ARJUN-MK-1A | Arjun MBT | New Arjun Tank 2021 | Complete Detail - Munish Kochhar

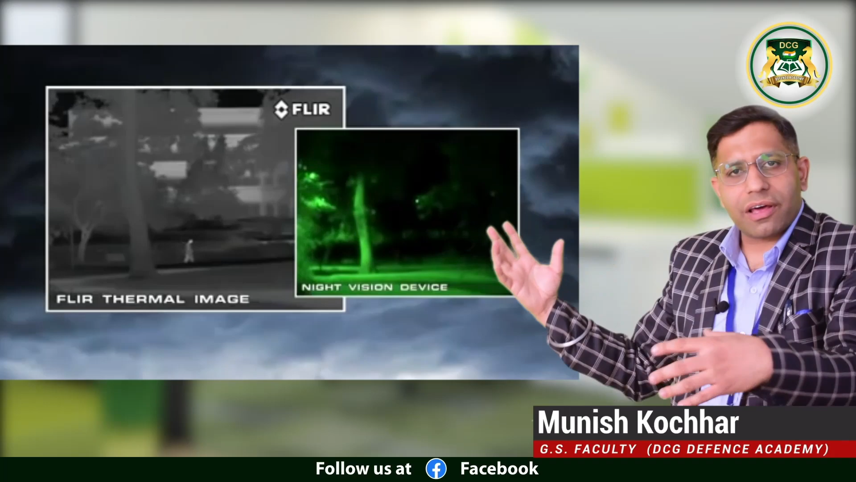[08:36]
And they will also be helping, in detection of the enemies very easily.
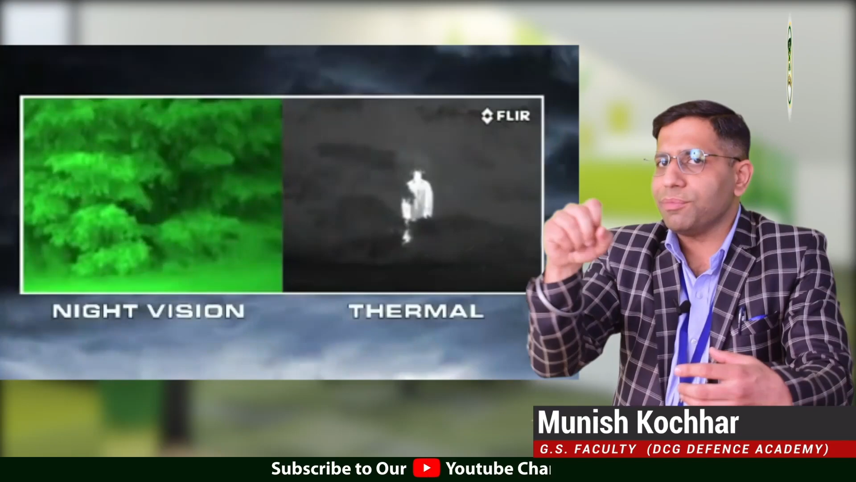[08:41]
So, you can see the difference here. One is of the thermal imaging, and the second one is related to the infrared radiation cameras.
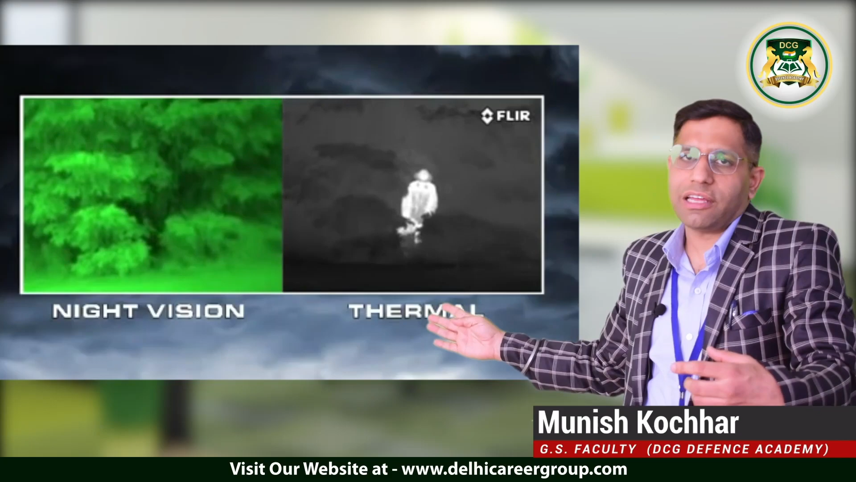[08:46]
which are going to help in the identification of the enemies at the point.